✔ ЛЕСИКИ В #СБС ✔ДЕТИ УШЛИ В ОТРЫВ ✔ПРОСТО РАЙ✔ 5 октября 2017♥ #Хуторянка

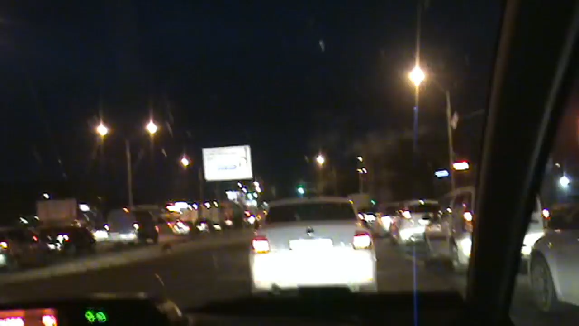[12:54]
Ну, наконец-то мы доехали до пробки, а то я так переживала уже, что пробки нету. А вот она на Уральской начинается. Красота. Я так люблю, когда огоньки эти все красные мерцают. Как вот сейчас. Ой, люстры целый магазин.